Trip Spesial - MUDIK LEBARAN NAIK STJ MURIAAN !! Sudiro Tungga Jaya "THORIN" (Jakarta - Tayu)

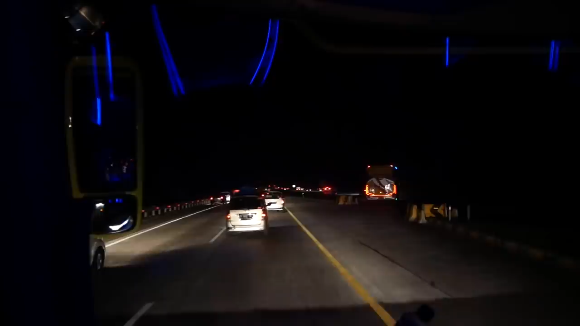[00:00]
Oke, mumpung ada celah, langsung masuk kanan.
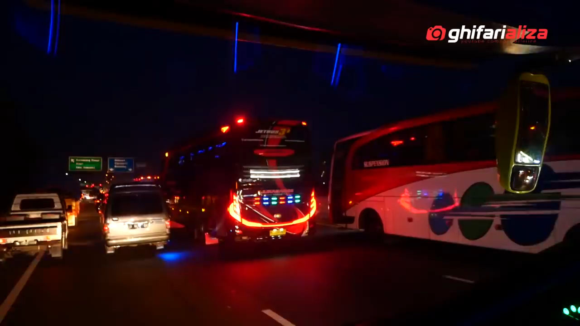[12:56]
Juragan 99 Trans, bis mana ya? Malang apa mana? Jawa Timur. Masih macet.
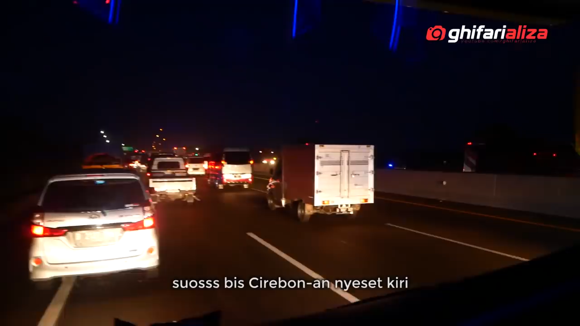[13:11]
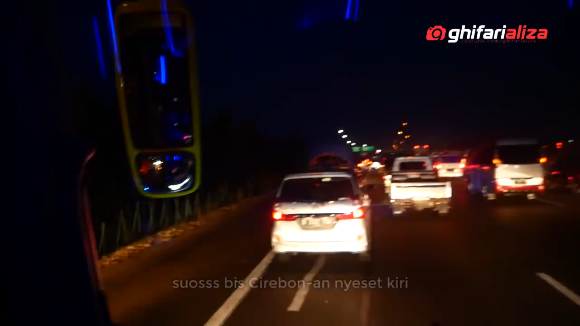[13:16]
Wah. Cirebonan. Mantap. Yang kanan pada kontraflow. Wah, banter-banteran. Apa itu?
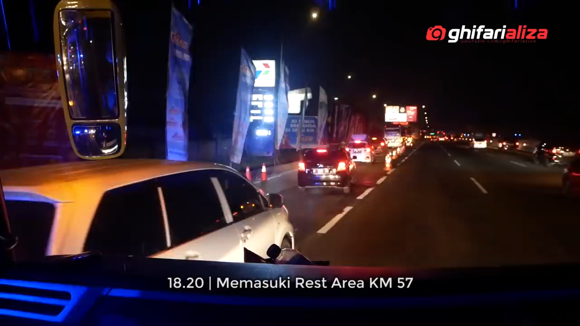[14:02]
Makanya gak ambil kanan karena harus nyolar di 57.
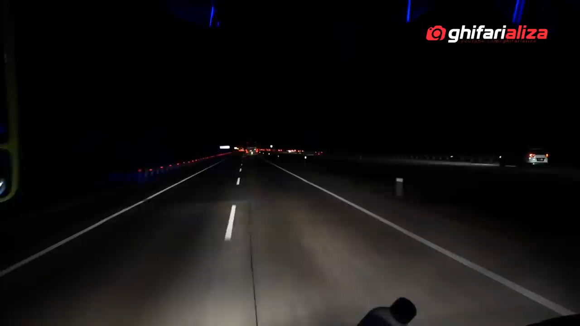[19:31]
Jadi semua jalur dialihkan, digunakan untuk arah ke Jawa semua. Kalau tadi dari Cibitung sampai Cikampek kan cuma kontraflow, artinya masih ada yang ke arah barat.
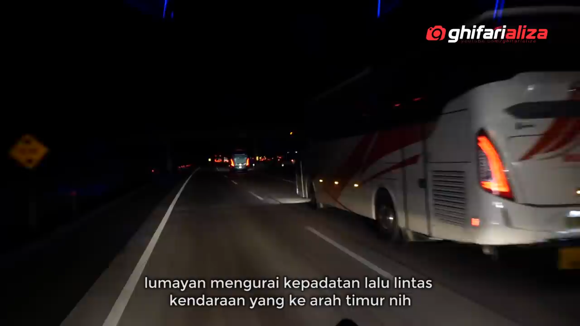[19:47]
Kalau sekarang full ke arah timur.
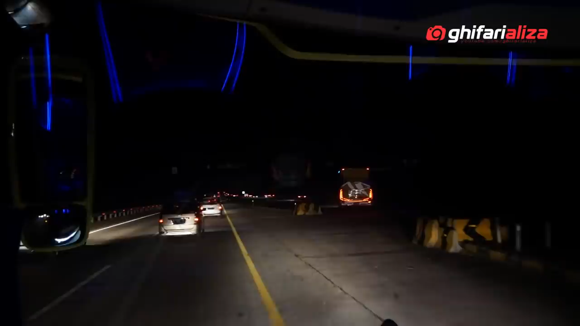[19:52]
Oke, mumpung ada celah, langsung masuk kanan. Full buka jalur. Mantap.
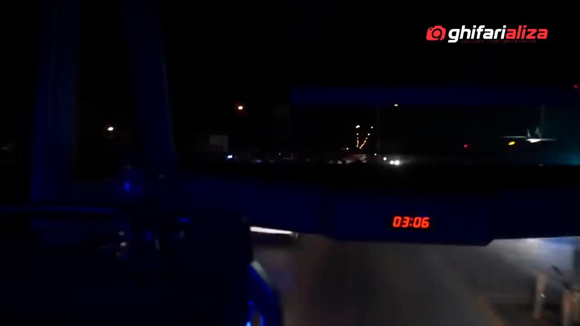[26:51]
Nah itu bisnya pada parkir sini ternyata. Indonesia batas. Putusnya ikatan cinta.
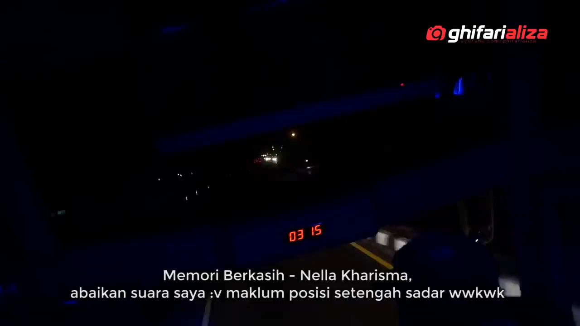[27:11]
Mungkin tiada jodoh kita. Jodoh tak tak tak tak menangis hati ini ku bersimpati hancurnya harapanku. Maafkan saya
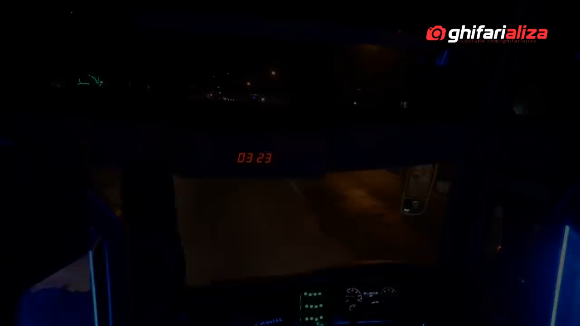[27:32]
kasih. Mana tuh, Pak? Boten ngulot terus, nggih. Enggak ada.
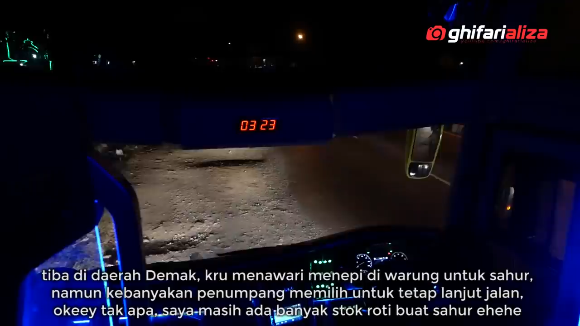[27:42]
Ini Santika parkir buat sahur dan subuhan.
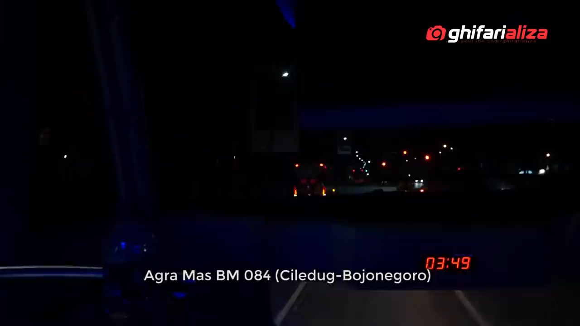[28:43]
Ini ada Agramas BM84 jurusan Ciledug Bojonegoro.